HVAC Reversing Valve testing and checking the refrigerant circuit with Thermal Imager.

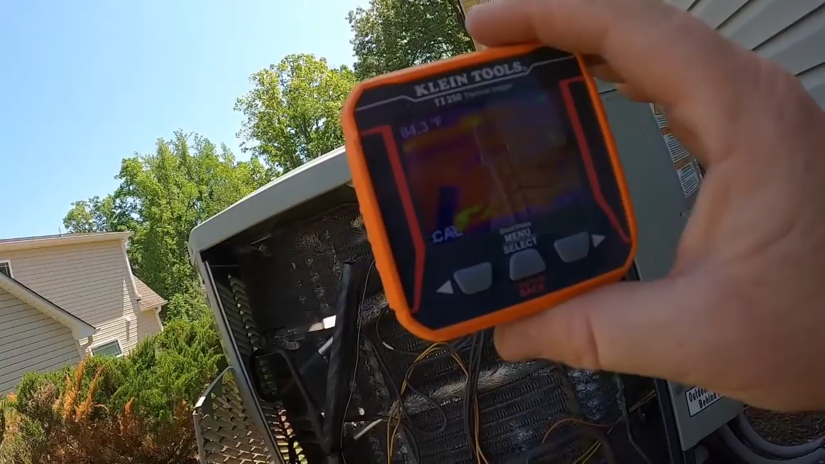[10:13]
obviously the circuit of that coil it's not getting refrigerant it's going to be much
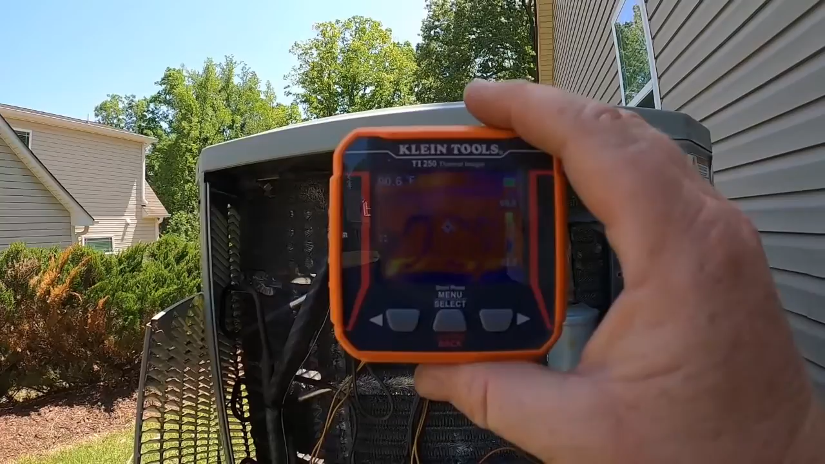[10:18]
warmer than the circuits in that coil that are getting refrigerant so you can
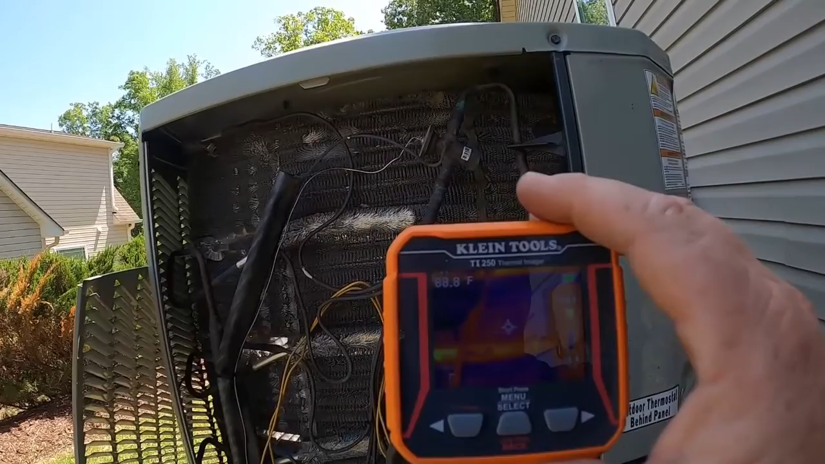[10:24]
go in there and check that and check for refrigerant restrictions based on just
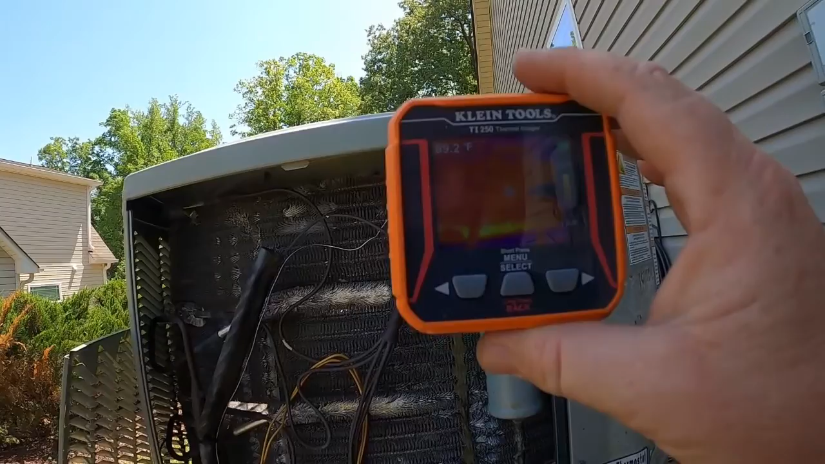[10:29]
your color pattern your hot the purple is the colder yellow is the hottest on this but you can go through there you can check motor temperatures
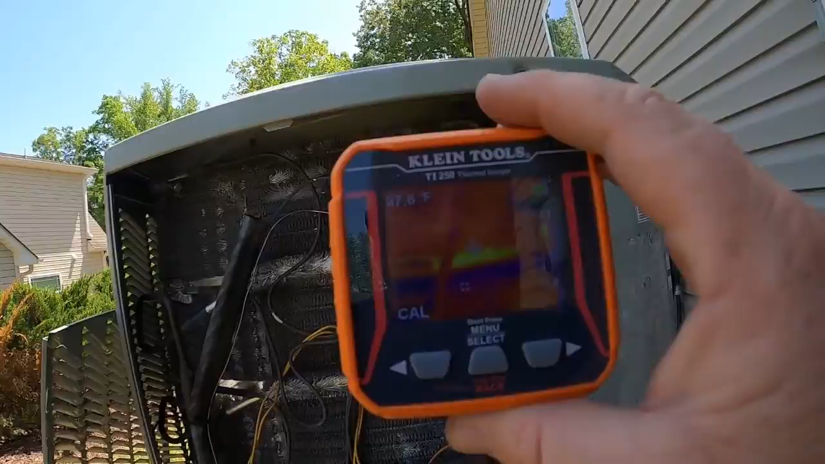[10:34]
so if i wanted to look at that condenser fan motor right there
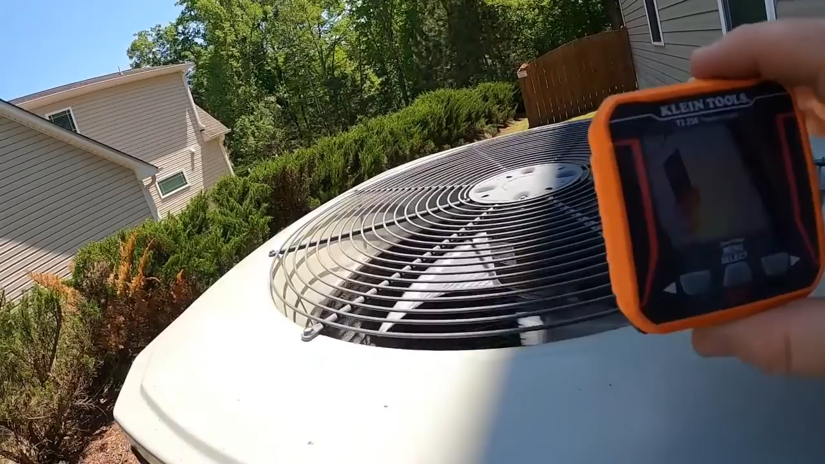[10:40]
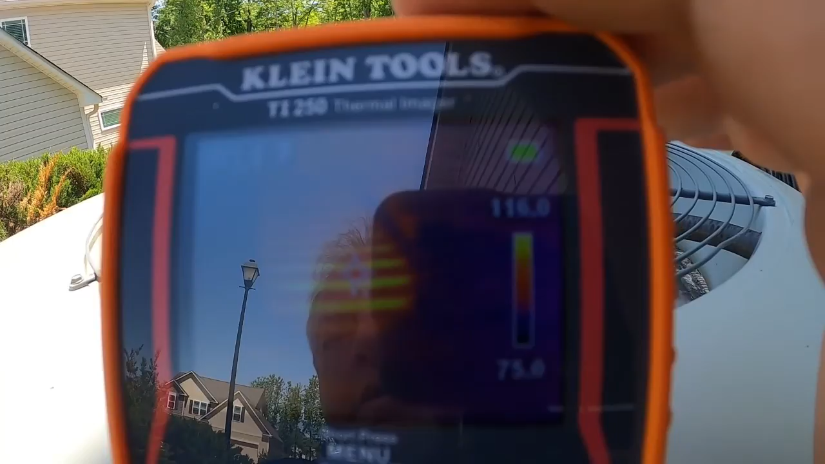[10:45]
it's running about 105 degrees on that condenser fan motor i don't know how well you can see this